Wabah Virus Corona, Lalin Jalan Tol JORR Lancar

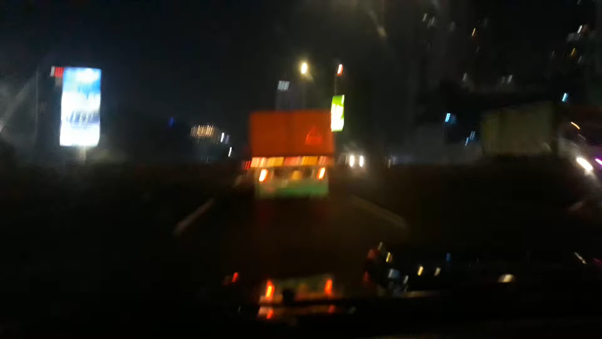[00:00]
Pemirsa Berita Raya TV, saat ini saya akan meliput pada Kamis
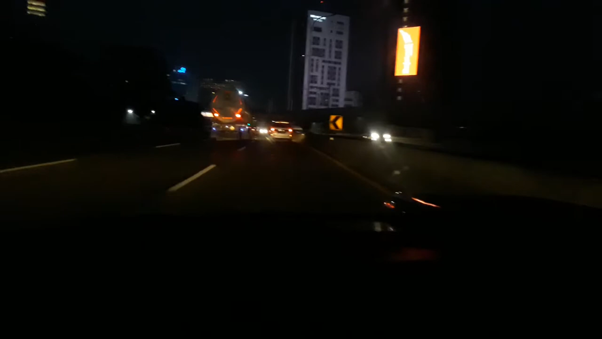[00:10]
sore menjelang malam pada tanggal 26 Maret 2020 di tengah wabah virus corona yang makin mewabah di Jakarta dan sekitarnya, di mana Jakarta sudah dinyatakan pandemi atau siaga merah virus corona COVID-19. Saya saat ini tengah meliput perjalanan dari mulai pintu tol Lebak Bulus menuju ke pintu tol Kampung Rambutan pada jalan tol Jor.
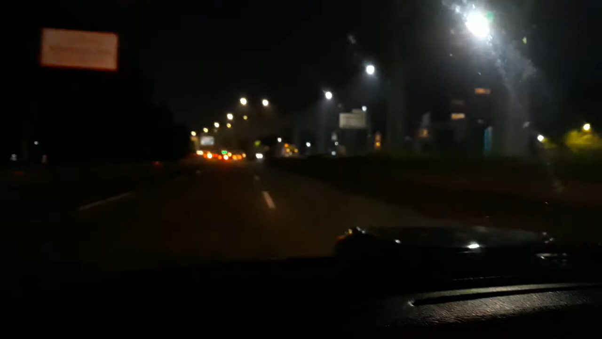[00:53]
Pada Kamis sore menjelang malam ini, inilah pada biasanya jam-jam kerja ini lalu lintasnya sangat padat, kemacetan, tapi hari ini cukup lenggang, ramai lancar. Saya melakukan perjalanan dengan mobil Lancer dan Gun. Ini baru melewati Cepete Pondok Labu.
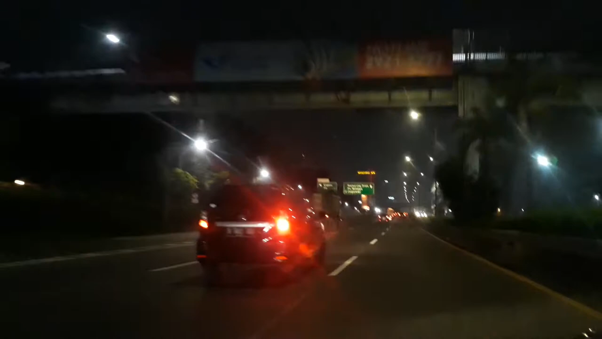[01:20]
Biasanya kalau jam-jam segini, hari-hari biasa ini kan jam pulang orang dari kantor, jam kerja sangat padat ya. Tapi sekarang agak ramai lancar.
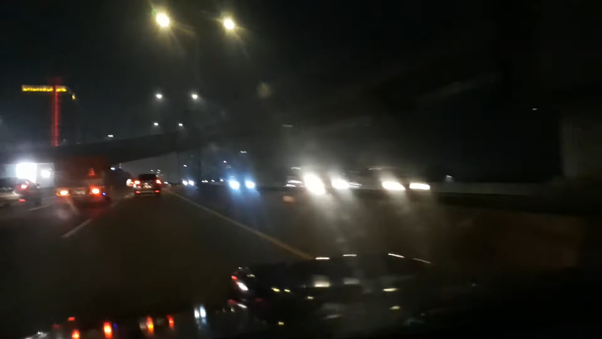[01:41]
Begitu pula dari arah Kampung Rambutan menuju ke Pondok Indah juga ramai lancar.
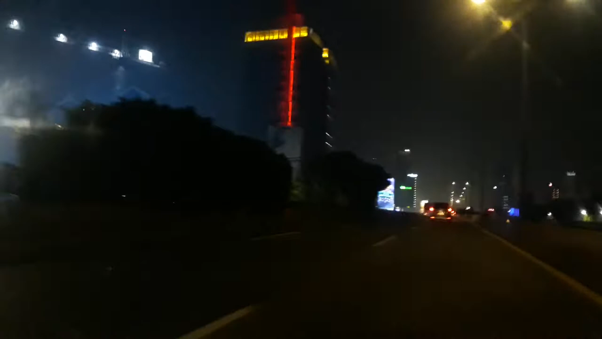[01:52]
Sesuai dengan himbauan pemerintah, bekerja di rumah, social distancing, menjaga jarak dengan lingkungan, tampaknya Jakarta, gedung-gedung masih melakukan aktivitas, lampunya masih menyala. Ini kita melewati Cilandak, itu Hotel Ibis masih beroperasi, Midtown Residence.
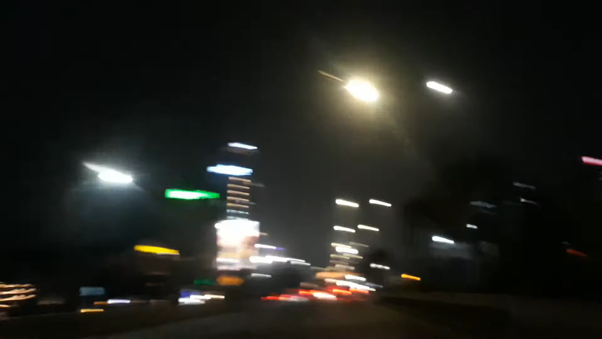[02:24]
Sampai hari ini, Kamis 26 Maret 2020, jumlah pasien COVID-19 yang meninggal dunia hampir mencapai 70 orang.
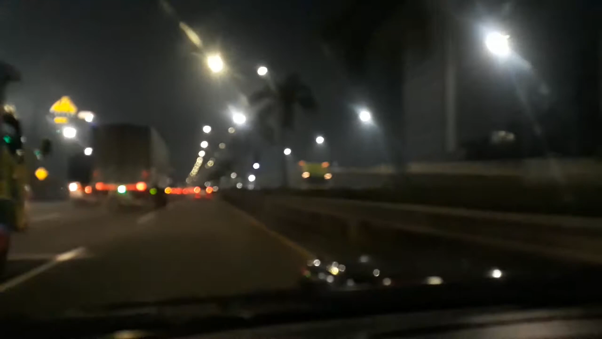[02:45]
70 orang meninggal. Tapi sampai hari ini, Jakarta belum lockdown.
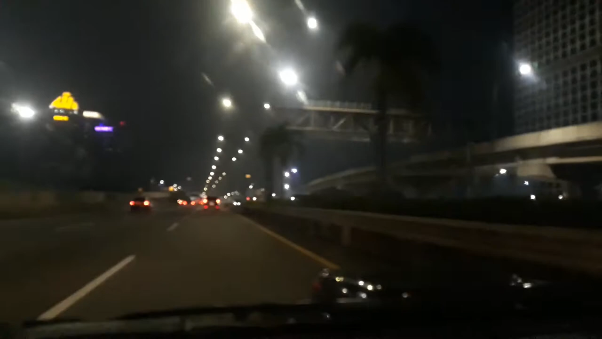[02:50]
Namun, berita terakhir yang dipantau oleh Berita Raya TV, hari ini Kota Tegal lockdown dan kemarin Papua juga lockdown. Kita akan memasuki kawasan Pasar Minggu pada Tol Jor.
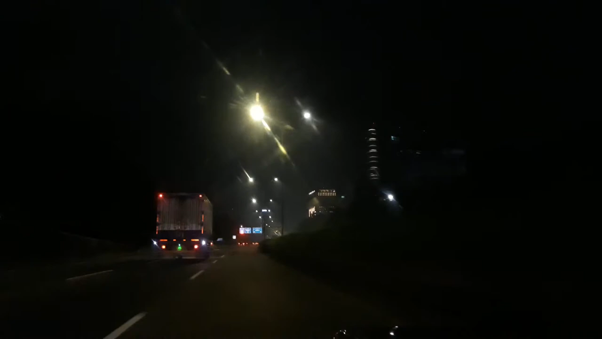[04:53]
Demikian Lasman Simanjuntak melaporkan langsung dari Jalan Tol Jor untuk ruas Pasar Minggu Kampung Rambutan. Untuk pemirsa Berita Raya TV.